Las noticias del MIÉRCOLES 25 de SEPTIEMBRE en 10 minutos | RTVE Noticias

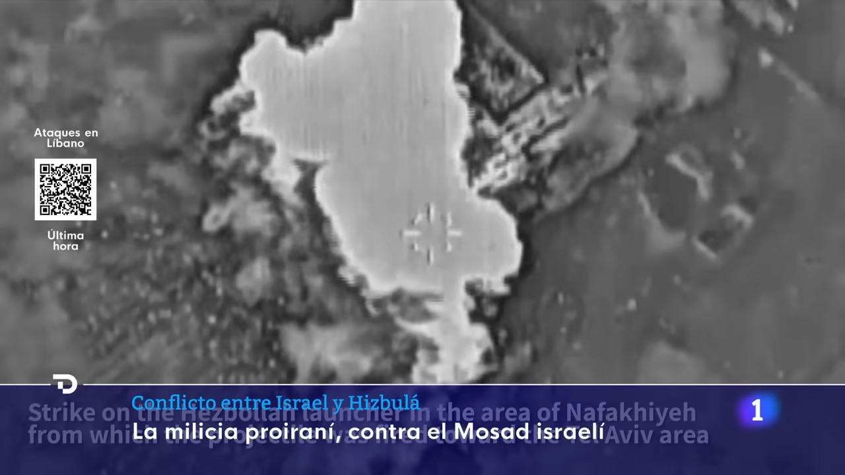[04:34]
Dice que explosiones posteriores indicarían que había armas en el interior de los edificios alcanzados.
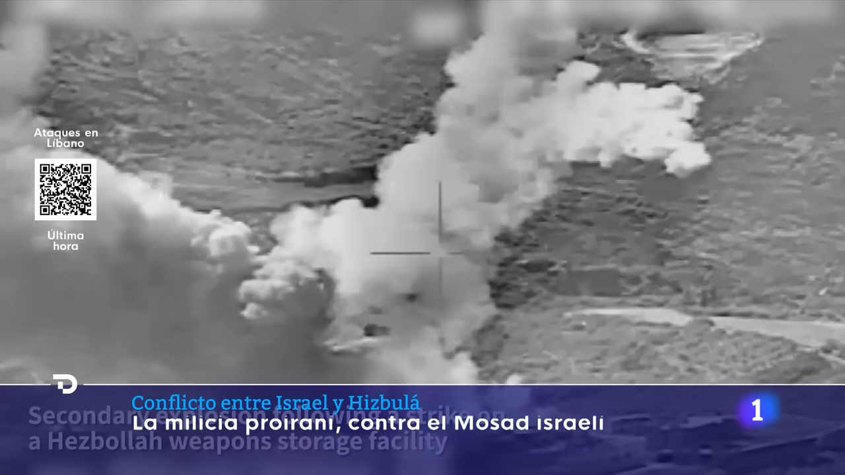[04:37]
Entre ellos el taller de coches de Isam.